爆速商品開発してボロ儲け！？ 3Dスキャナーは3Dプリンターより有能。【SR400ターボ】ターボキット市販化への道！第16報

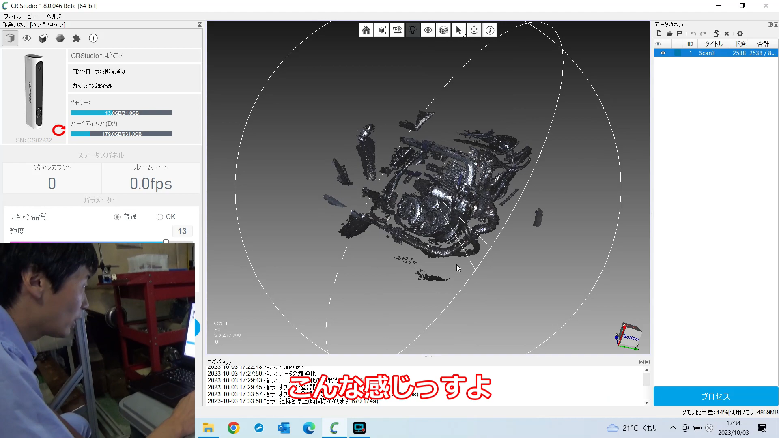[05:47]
感じですよほらでも荒いなぁ でさっきやったんやけどこれをなんかすんねst
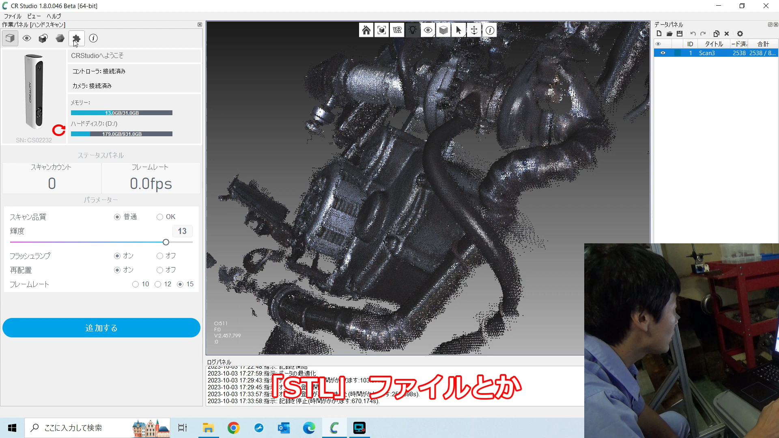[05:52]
l ファイルとかオブジェクト ファイルで書き出しできるんですよそれがどれだったかな これはフュージョンしたらいいんですよなんかフュージョンが何するアレなのかわからへんけどあのフュージョンしてから 書き出しってやった
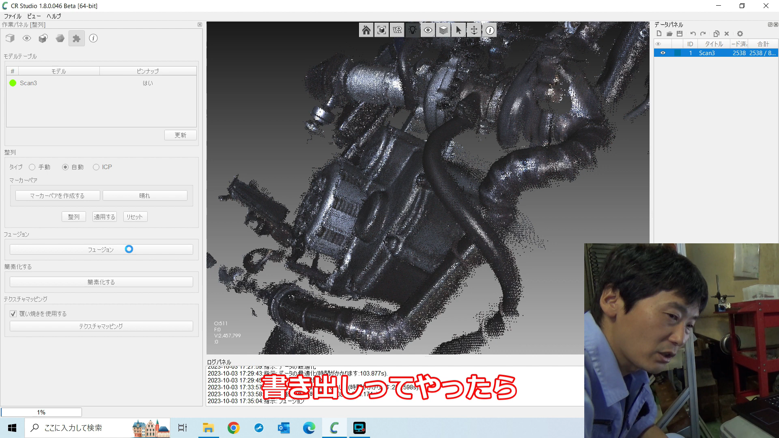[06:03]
ら書き出しができましたよ悟空とベジータが合体するみたいなことっすねあっできたこれ
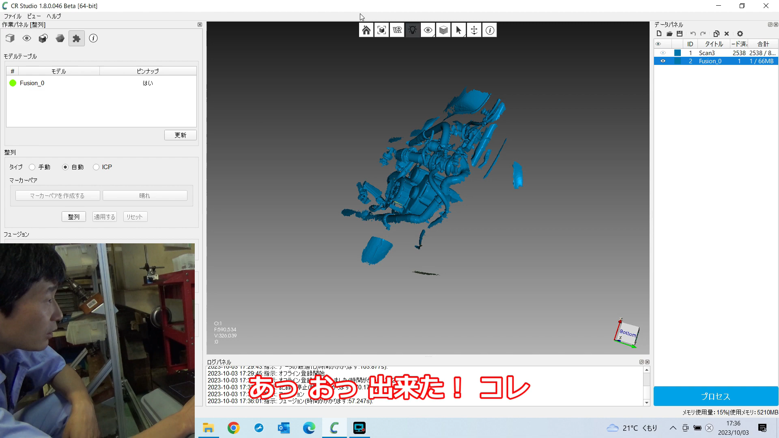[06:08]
このデータに直したら結構あれちゃうおお おお まあこれええんちゃうこれ前ゴマ外したゴマって 前のタイヤ外した方がいいかもしれんねこのホースとかも結構 いい感じで出来上がったんだやっぱこのこっちが半分はやっぱりちょっと面が
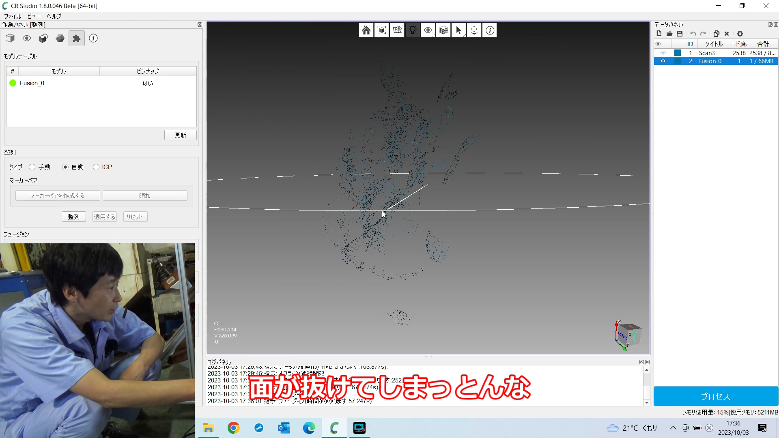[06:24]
抜けてしまったんだ乾式は結構きれいに出ておくよなこれマフラーはこれ こっちの純正のテカっとる方はあまりきれいに出てないけどこの俺が作った方はステンレスで焼けとるから あまり反射がなくてきれいに出ておくよなやっぱサベーサー的なや
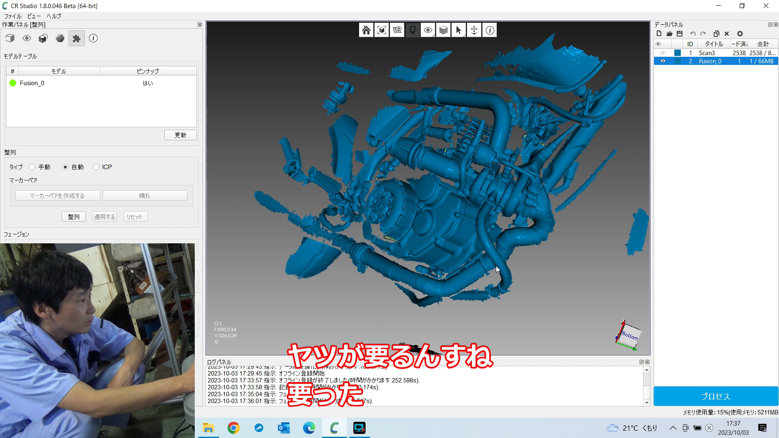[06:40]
つがいるんですねうんいるな こっちのそのテカっと方を取るんやったらな
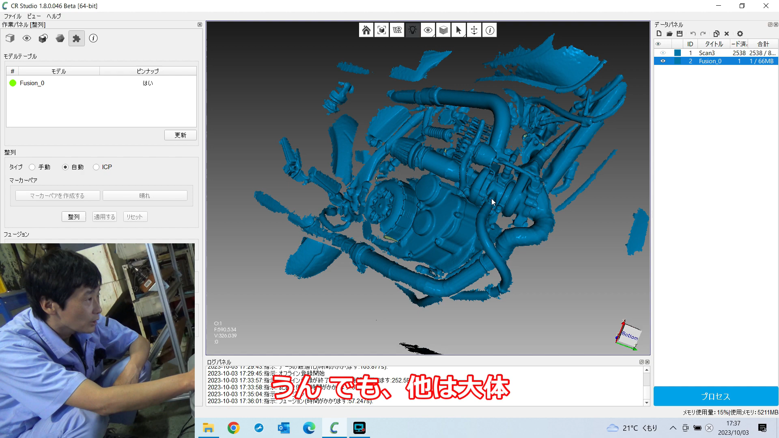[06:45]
他は大体出とんちゃうかなアクチュエーターとかもこれ出とるから この辺りなはい まあ差し込みのところまで分かりゃええから
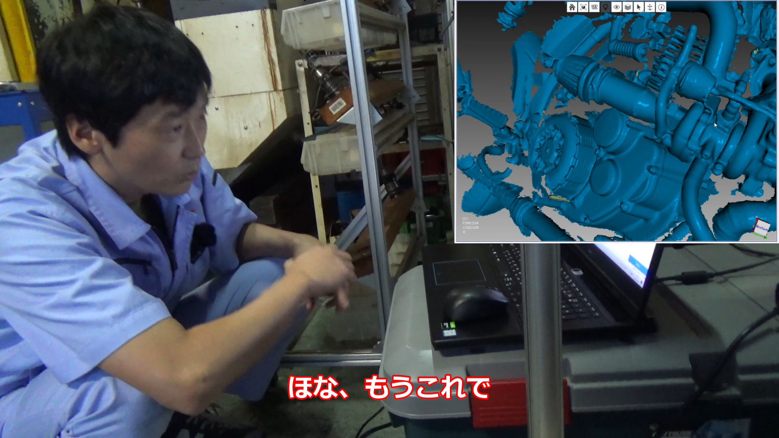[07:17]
ほなにもうこれでパイプ3D上で設計して 発注出せばいいなのそれで1
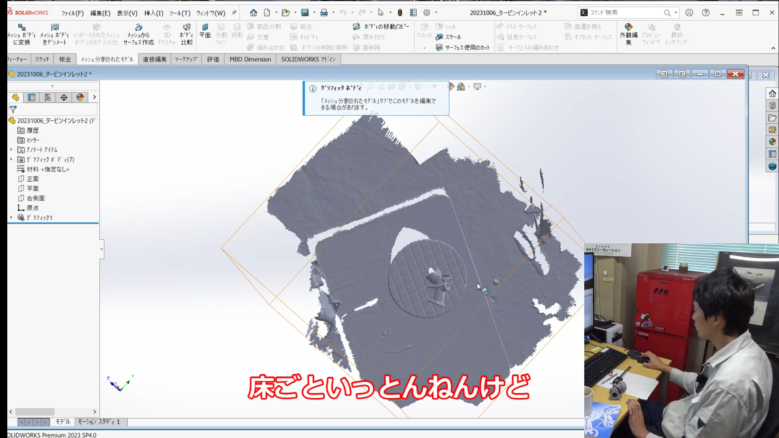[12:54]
こんな感じなんですよ床ごと1トンでいいけどでこれこの三角の集合体なんですよこれ
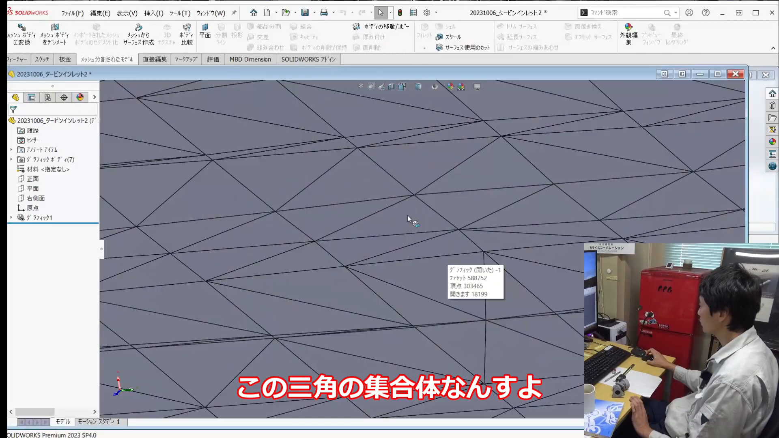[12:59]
はい点がいっぱいあってそれを三角で繋げたみたいな感じのデータなんですねはいでこれいらんやつは
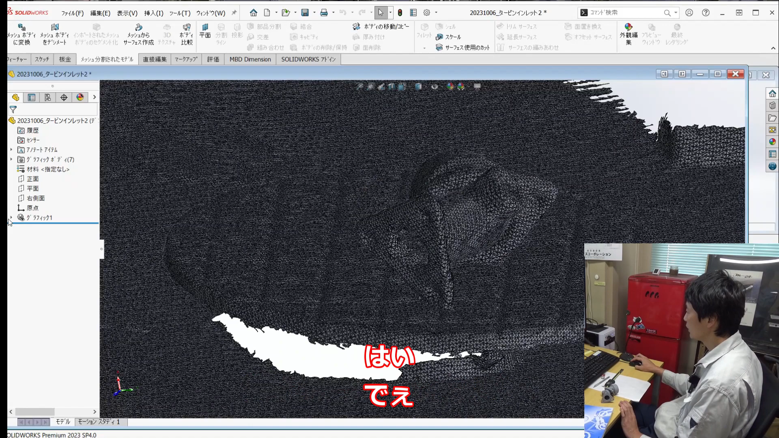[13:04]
くっついてなければ消せますとはいこう消していきますとこういうところは
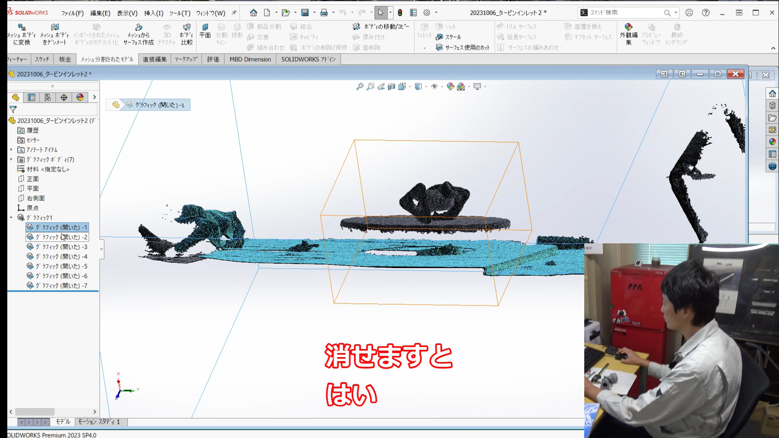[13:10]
まああったら重たいやろしこれいるやつやなこれ
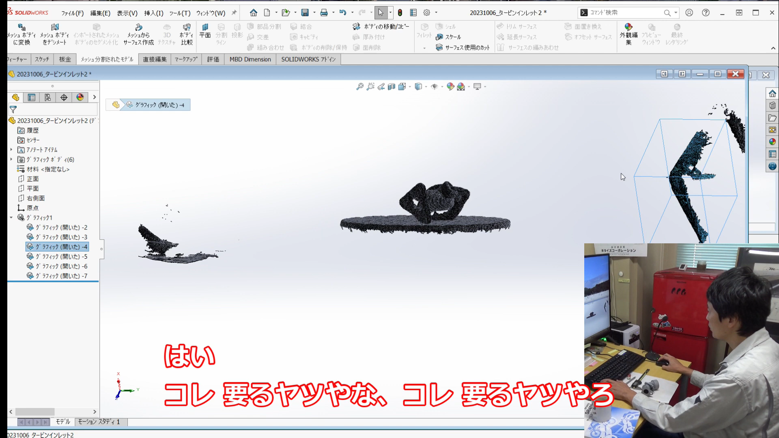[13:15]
いるやつやろこれ以外いらんやろはい花でこじまこの辺のやつもいらん全部消しますと